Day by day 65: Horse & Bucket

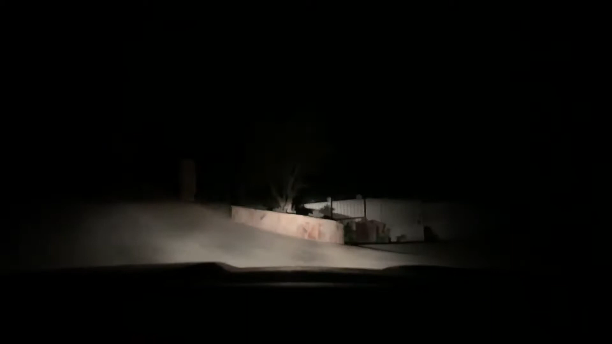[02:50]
In a quarter mile, turn left onto Calder Road. Sesame. Secret exit. Dark road. Turn left on Linda Rosier Road toward Rinaldo Way.